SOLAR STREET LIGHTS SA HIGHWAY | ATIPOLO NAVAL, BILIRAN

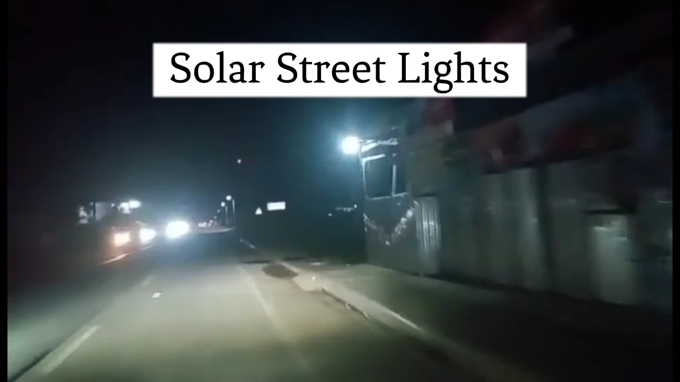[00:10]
Itong vlog na ito ay tungkol ito sa street lights na project ng LGU ng Nabal Biliran.
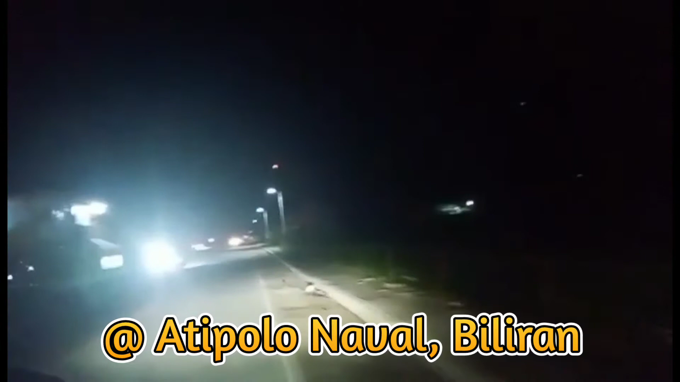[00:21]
So nagkataon na nagbakasyon ako at nagawa na itong street lights. So gumawa ako ng vlog na ito. Galing kami kumain doon sa may pantalan ng hapunan ng aking mga batchmates. So hinatid ako ni BFF Eugenio pauwi sa bahay. So nagkataon naman ito na brown out. Kaya ito madilim.
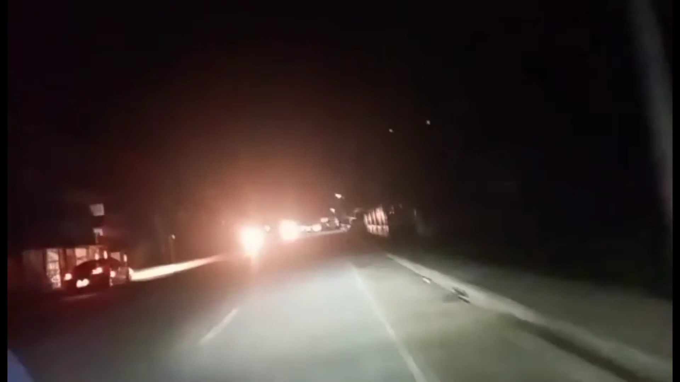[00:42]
Yung ilaw lang na nakikita ay yung ilaw ng street lights at saka yung ilaw ng mga sasakyan. Ayan po yun guys, yung mga street lights. Napakaliwanag sa kalsada sa tapat ng aming bahay.